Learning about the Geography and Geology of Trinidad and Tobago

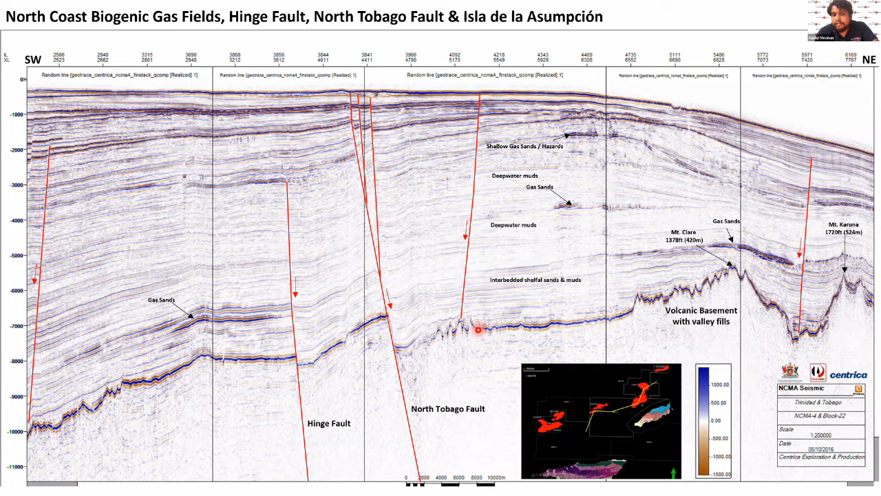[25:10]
so these are the rocks which are exactly the same like what we have on top of tobago right um like like um in the baccala area or the black rock area plymouth area those kinds of rocks and you can see they're really jagged like right and when we actually look at that in more detail and we map those jagged features
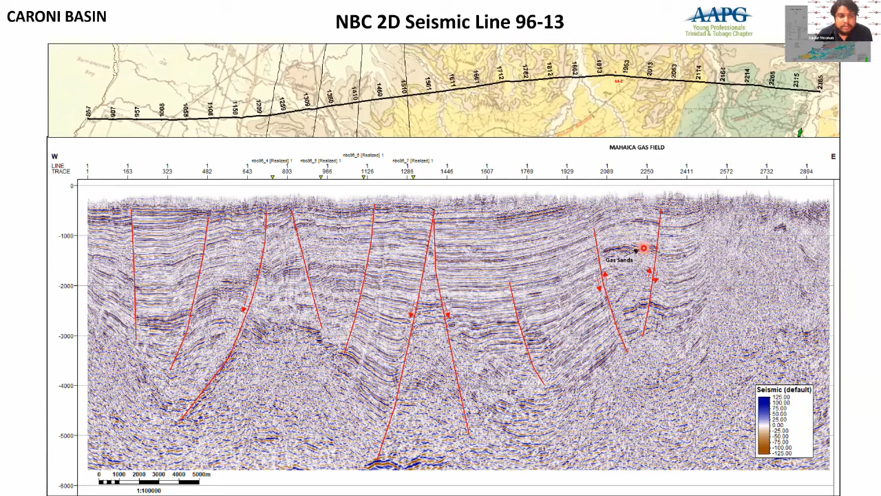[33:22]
has produced actually a fair amount of gas from from this little folded little feature inside here right so no one's really explored elsewhere to see if they find anything else inside here so that's interesting jumping up to the northern range a little bit so a